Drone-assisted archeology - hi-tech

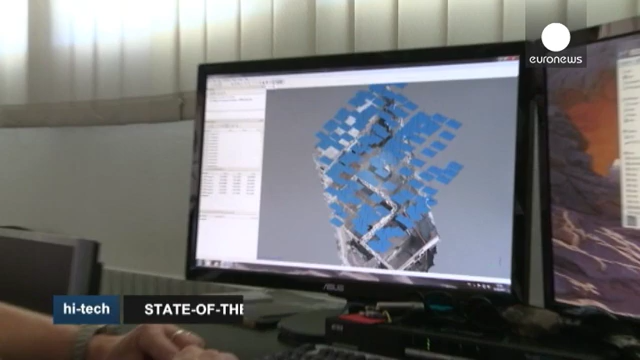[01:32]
Here, each blue rectangle represents the position of a photo taken of the site.